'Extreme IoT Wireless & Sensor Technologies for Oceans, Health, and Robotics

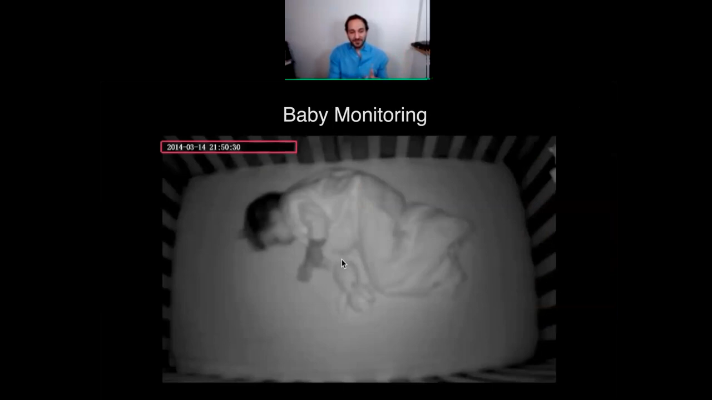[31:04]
Today, if you take, this is the output of a baby monitor. So, if you look at the top left, you see that time is passing. But when you look at the output of the baby monitor, all you see is a still image. And so, what we did a few years ago is we took this, and we augmented it with the output of our technology. And what we showed is that you're able to monitor the baby's breathing in real time, and you're even able to monitor the baby's heart rate.